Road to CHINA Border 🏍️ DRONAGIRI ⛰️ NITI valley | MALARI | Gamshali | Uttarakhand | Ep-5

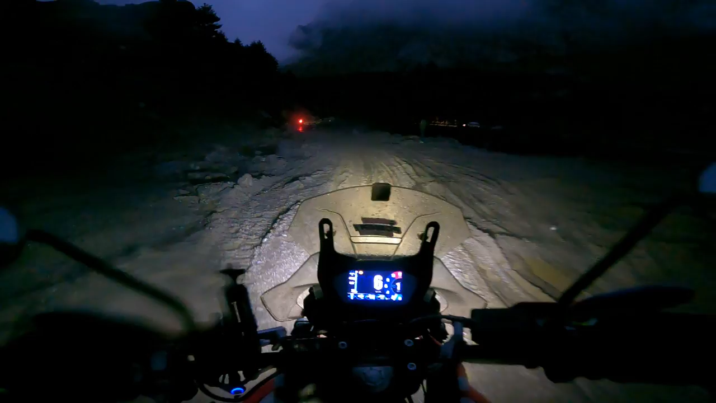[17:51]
कैसे निकले जाएगा भाई यहाँ से, ये तो मेचू काका भी पापा लग रहा है इतनी कीचड़ है। लो भाई गमशाली में रुक रहे हम, और यहाँ पर ये पार्किंग है बेसिकली कार की।